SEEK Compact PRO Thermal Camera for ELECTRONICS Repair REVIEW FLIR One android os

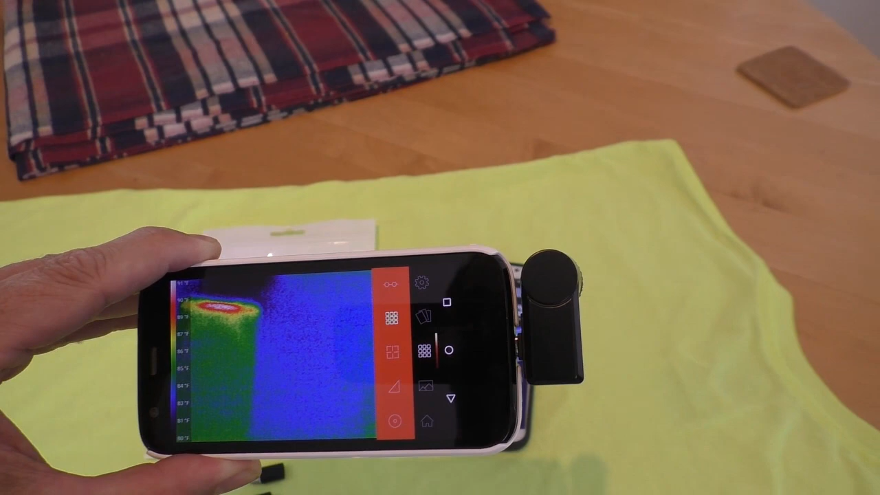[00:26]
This has a really low spec value. It's got a slow processor, one gig of RAM.
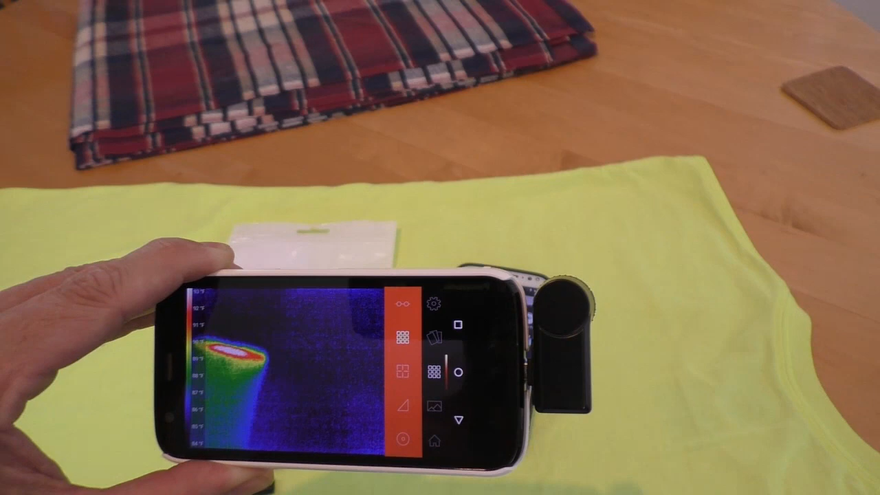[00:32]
So the Seek camera can work on even a low-end device.
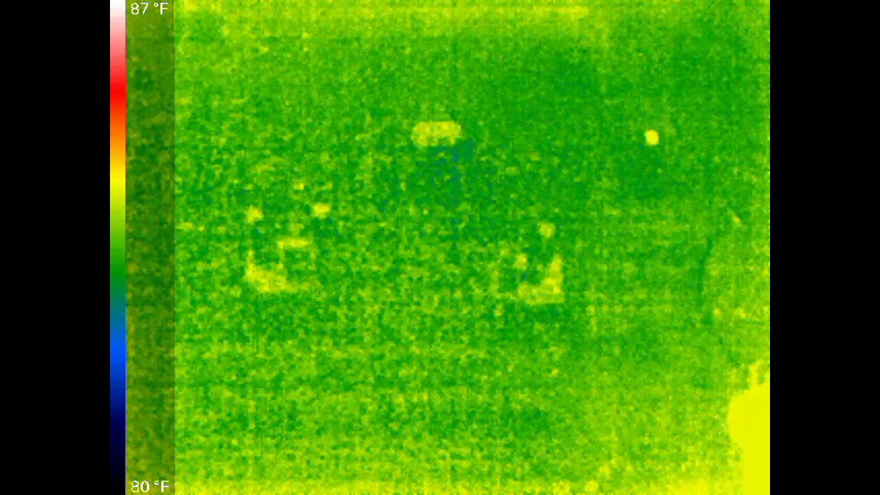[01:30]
On screen: scale top 87°F, scale bottom 80°F
The camera is in default mode.
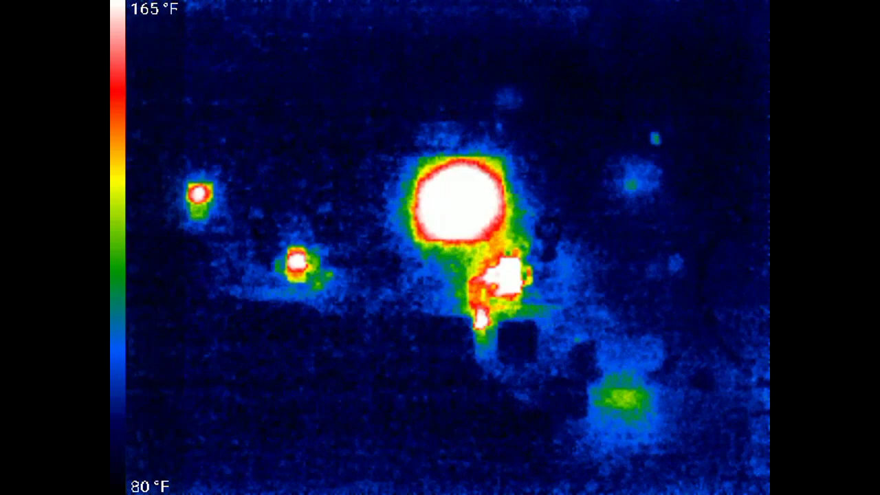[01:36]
On screen: scale top 165°F, scale bottom 80°F
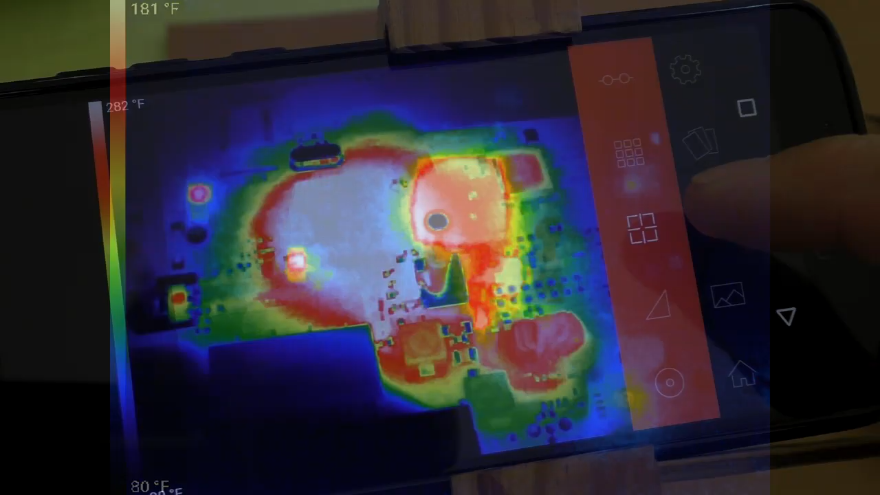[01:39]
Now I'm gonna show the different modes.
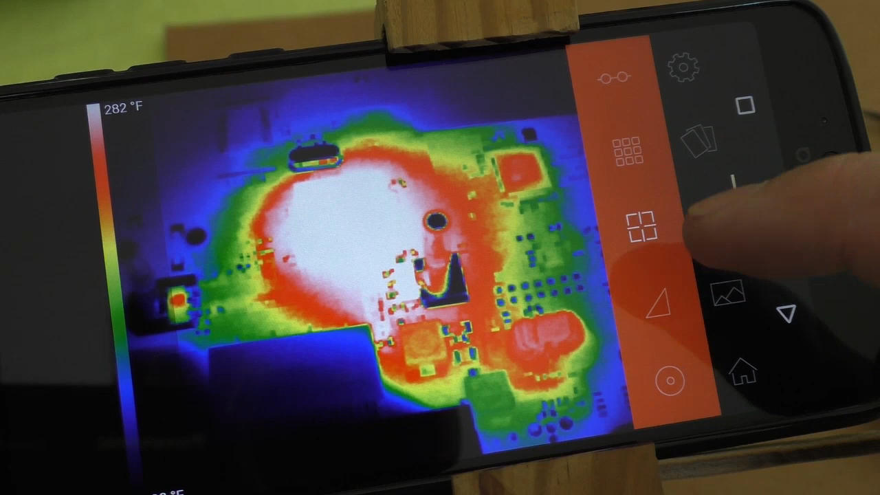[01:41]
On screen: scale top 282°F
This is normal mode.
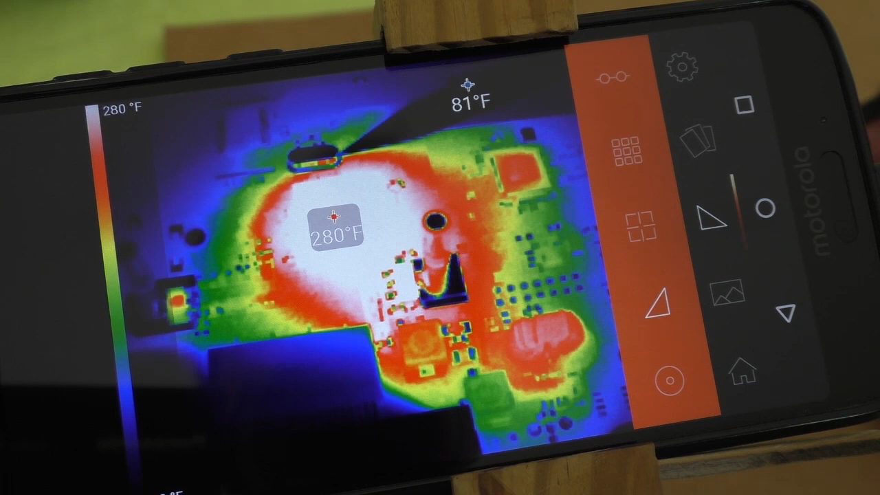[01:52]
On screen: scale top 280°F
It's 280 degrees. This setting is called the full frame setting and that's my second favorite thing. It shows a lot more detail.
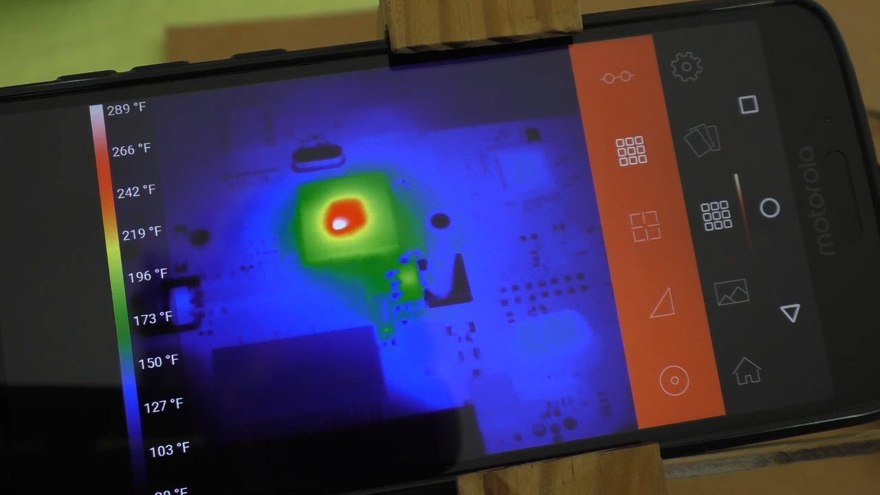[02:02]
On screen: scale top 289°F
There's the center of that chip. Just scorching hot.
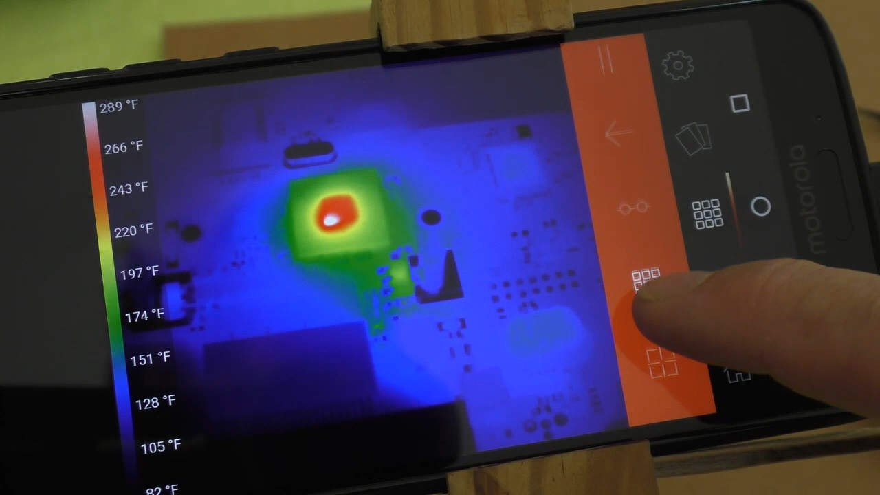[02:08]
On screen: scale top 289°F
This is called the span and level and you can move
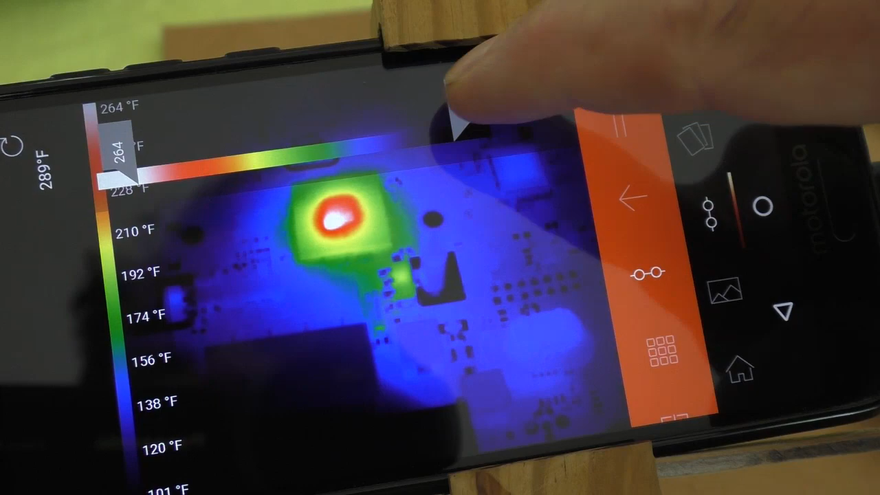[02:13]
On screen: scale top 264°F
these sliders to show what temperatures you want to adjust to.
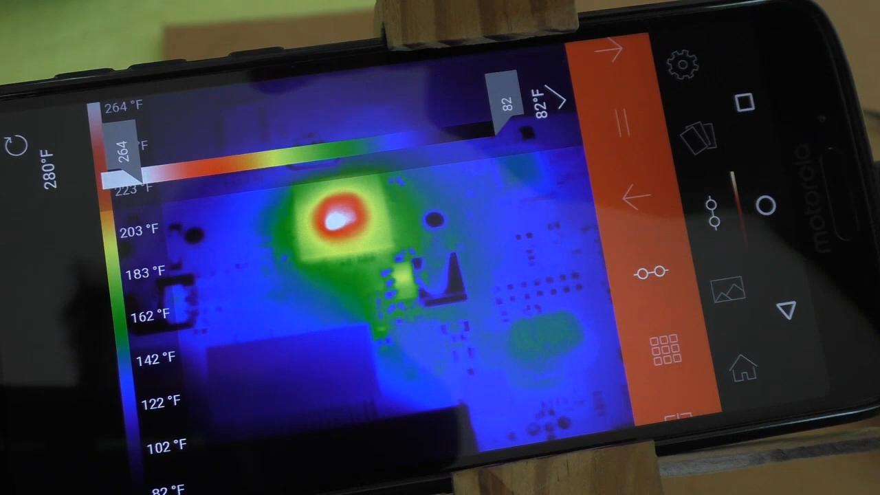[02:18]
On screen: scale top 264°F
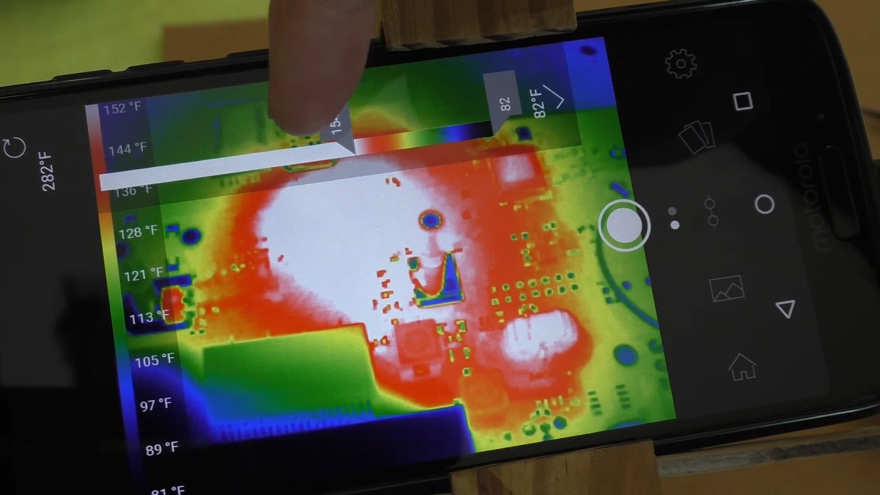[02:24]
On screen: scale top 152°F
And then these are thresholds above equal to or below and you can scroll the temperature right here.
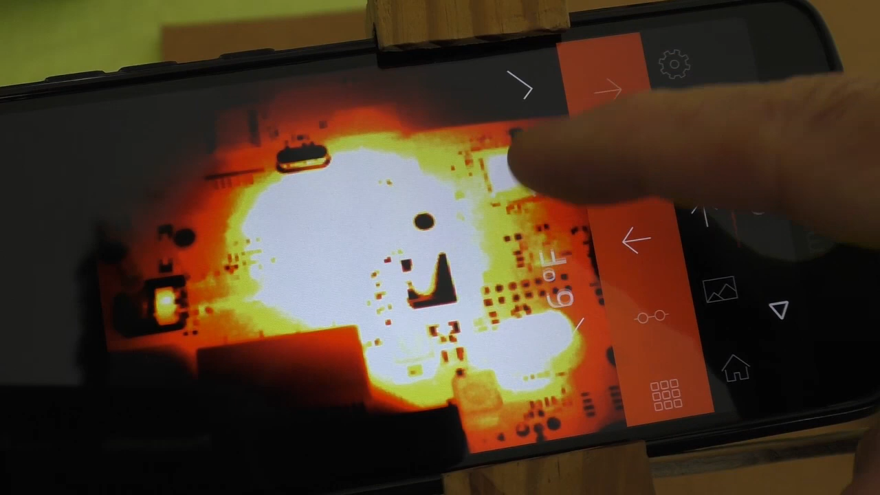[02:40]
I'm not really sure if this is very useful for what I need. There's the equal to and you can move the temperature right there.
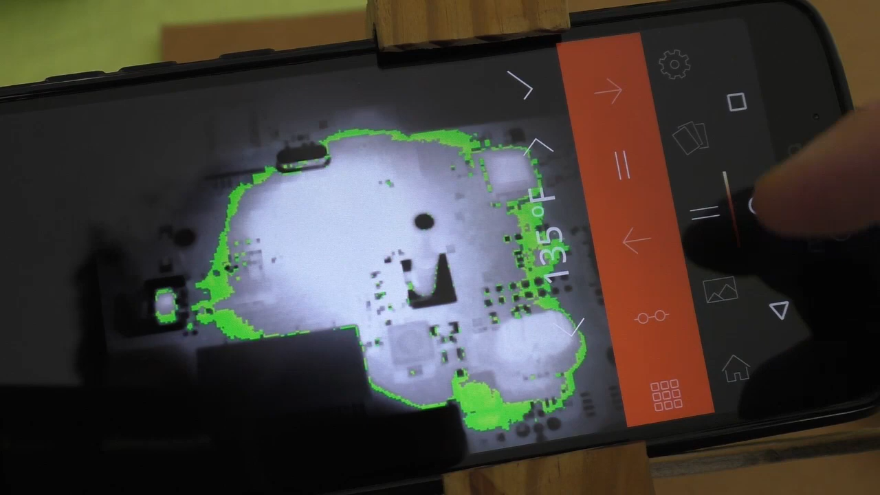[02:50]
Here's the above.
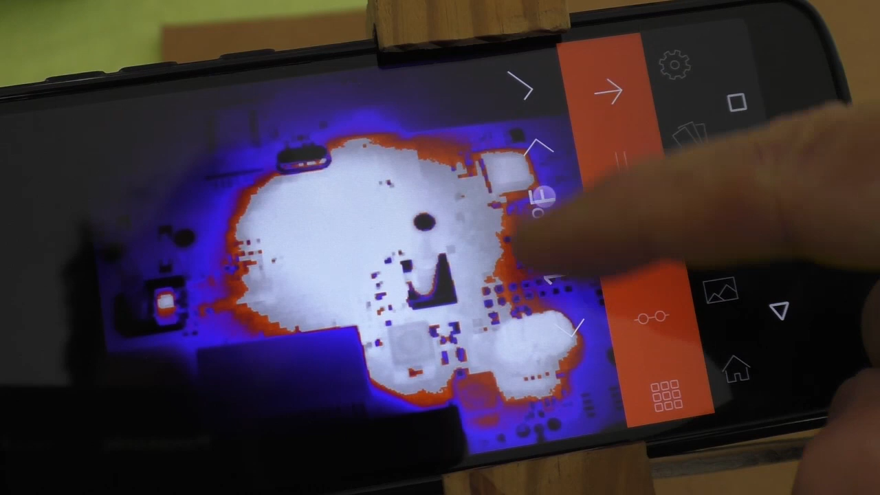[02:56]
And then down here there's the
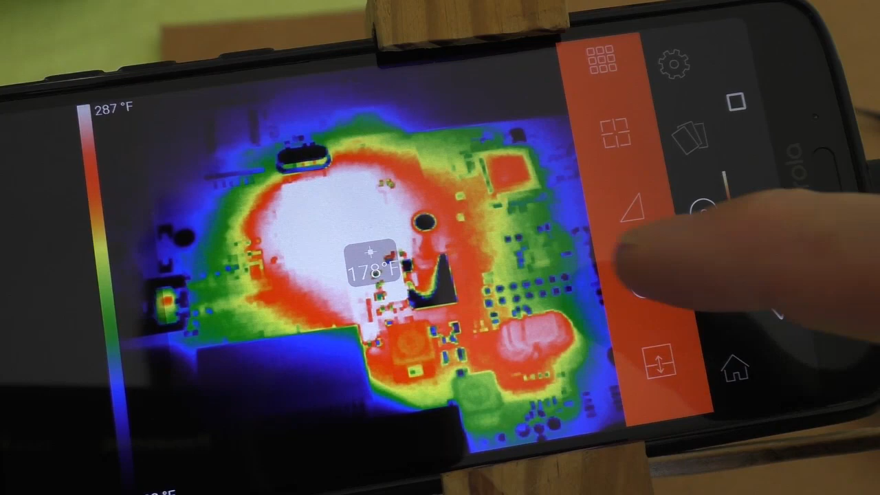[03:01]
On screen: spot 178°F, scale top 287°F
spot where you can move the camera around and it shows right in the center what the temperature is.
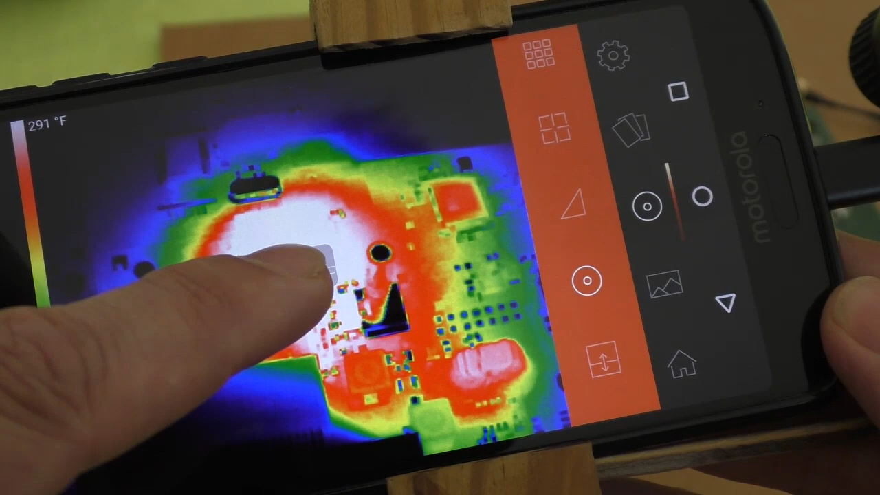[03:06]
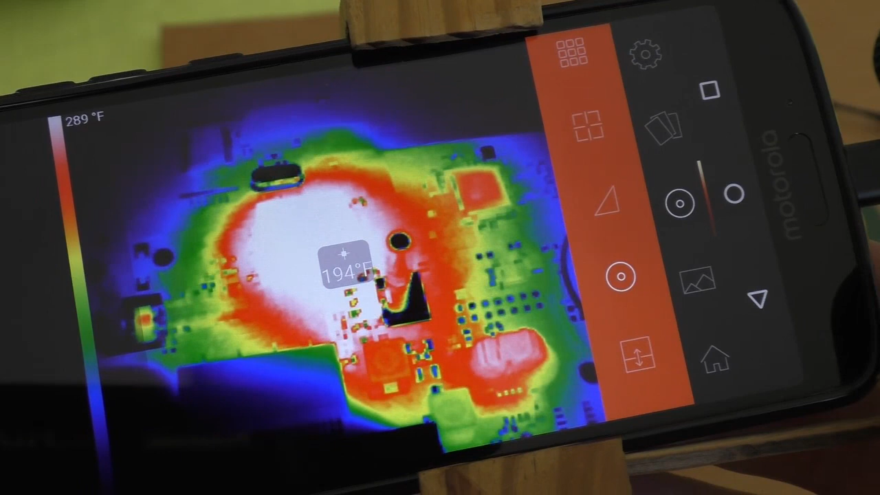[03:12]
On screen: spot 194°F, scale top 289°F
And then this is called the thermal plus mode where it's half thermal half the phone camera.